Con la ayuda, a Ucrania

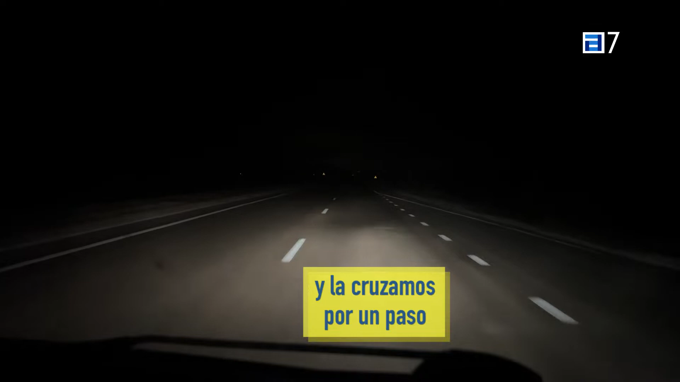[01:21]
Y esta es la carretera que conduce desde la frontera hasta el lugar en el que tenemos que entregar la carga.